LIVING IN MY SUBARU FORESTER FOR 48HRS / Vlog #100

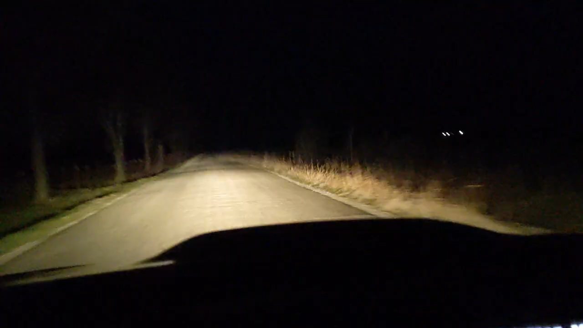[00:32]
These roads are terrible. This is literally in the middle of nowhere, and I'm almost there about 3 minutes. So yeah, I'm gonna get there and then I'm gonna set up and yeah.